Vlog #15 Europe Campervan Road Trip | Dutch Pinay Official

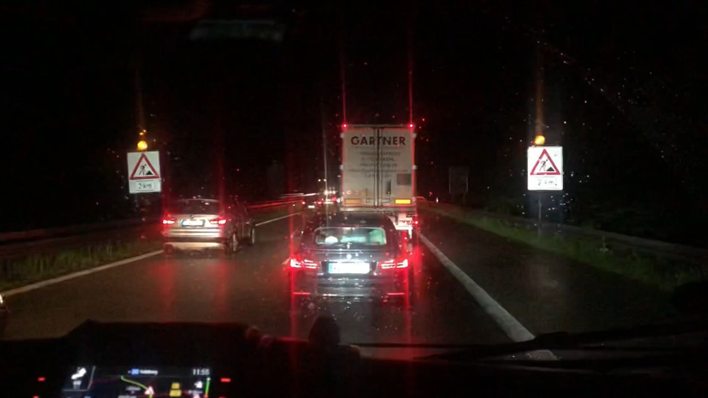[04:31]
Driving around 10 a.m. in the morning, and now it's
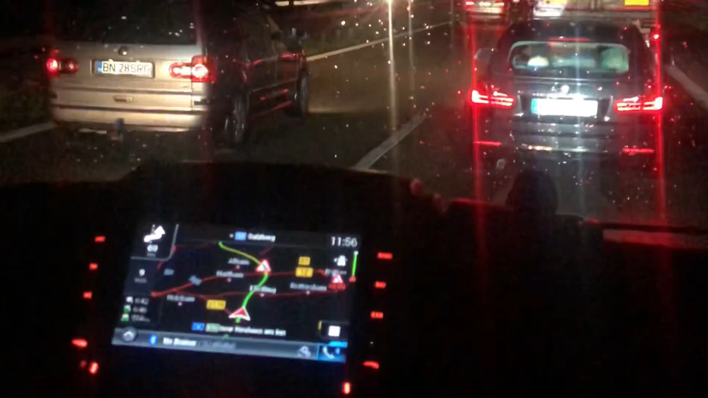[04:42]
11:56 p.m. in the midnight. So, Joey drive for 13 hours now. Woo! So, dito na tayo sa border ng Austria.
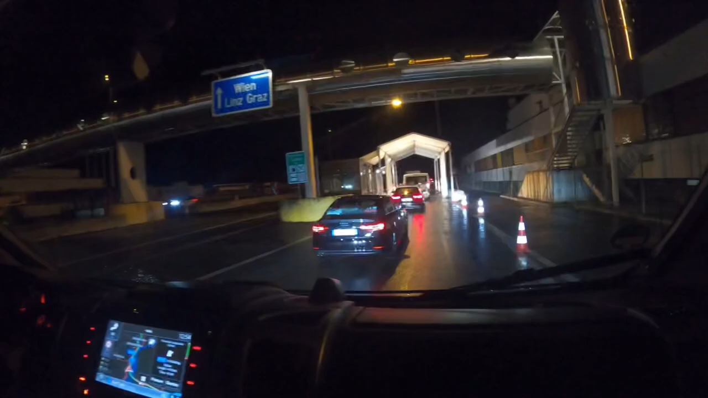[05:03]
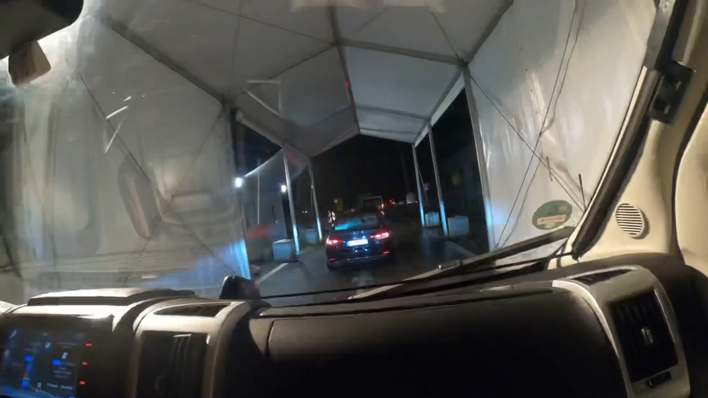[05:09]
Bago po tayo makapunta ng Austria, kailangan natin ng sticker.
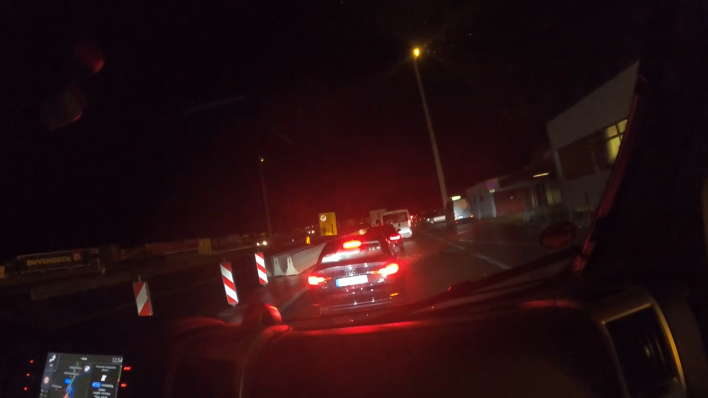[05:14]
How do you call the sticker? Vignette. Vignette.